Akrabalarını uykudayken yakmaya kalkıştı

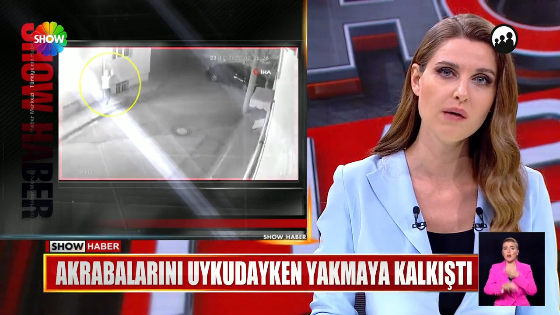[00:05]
Alacak verecek meselesi akrabaları birbirini düşürdü ama bu anlaşmazlığın sonu az kalsın faciayla bitecekti. Çünkü taraflardan biri diğerinin evini kundakladı. Üstelik akrabaları içeride ve uykudayken işte o görüntüler.
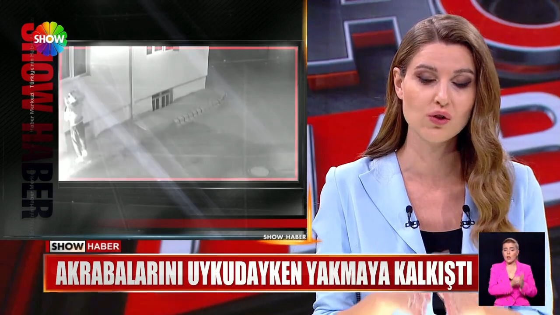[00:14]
Evdeydik uyuyorduk, komşuların sesiyle çıktık. Bir on dakikada çıkmasak yanacaktık yani. Gece vakti pencerenin dibine geldi.
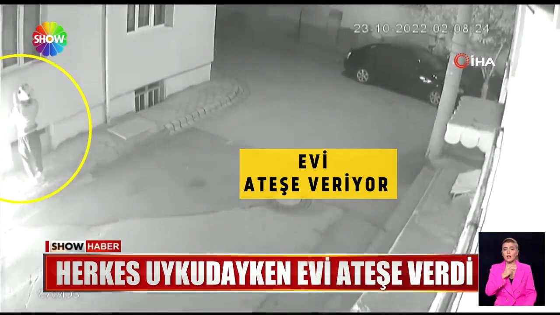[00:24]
Herkes uykudayken evi ateşe verdi. Canımıza bir şey olmadı. Rabbim ondan şükür ediyoruz.